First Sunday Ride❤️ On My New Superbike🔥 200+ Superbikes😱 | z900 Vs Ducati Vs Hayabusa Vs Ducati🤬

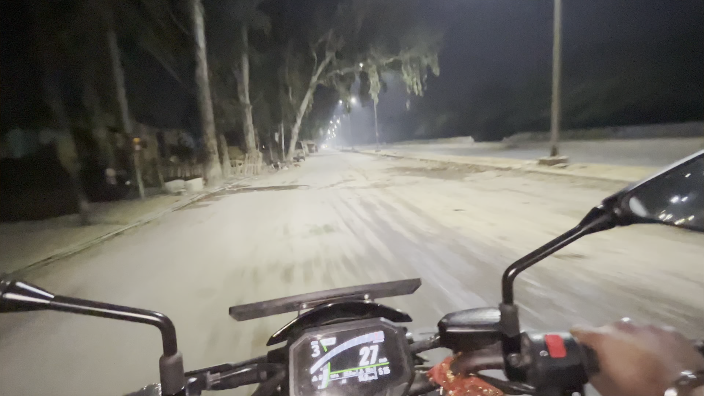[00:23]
मैंने देखा पीछे क्या दौड़ रहा है भाई, मैंने देखा गाय एकदम से, भाई ये चेक करो भाई, गाय पीछे पड़ चुकी है।